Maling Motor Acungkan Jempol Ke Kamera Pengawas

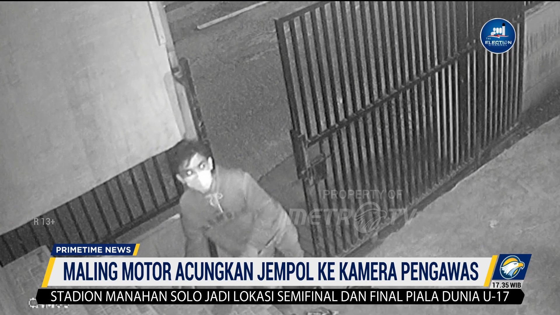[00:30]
Inilah rekaman kamera pengawas CCTV yang memperlihatkan aksi pelaku curanmor saat mengacungkan dua jempolnya ke arah kamera pengawas yang seolah tidak takut aksinya ketahuan.
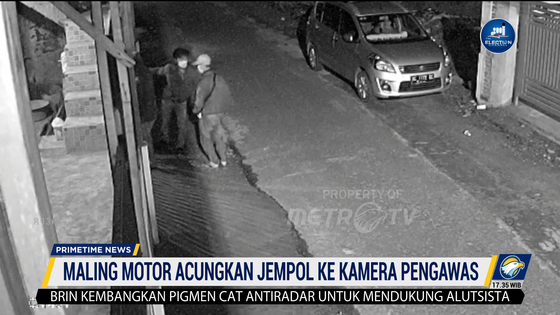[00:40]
Pelaku yang mengenakan masker ini tidak peduli meski aksinya diawasi dan terekam oleh kamera. Pelaku curanmor yang berjumlah lima orang ini masuk dengan cara menjebol gembok pintu gerbang komplek kos-kosan mahasiswa yang berada di Jalan W.R. Subratman, Kelurahan Kandang Limun, Kota Bengkulu. Para pelaku berhasil mengambil dua unit sepeda motor metik dari dalam kos-kosan.
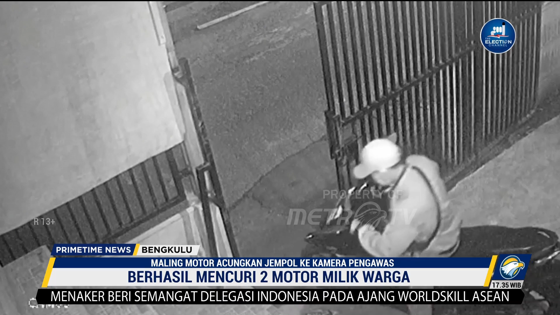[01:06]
Aksi pencurian sepeda motor di kos-kosan ini telah terjadi sebanyak tiga kali sejak tahun 2022 yang lalu sehingga membuat pemilik kos-kosan menjadi resah.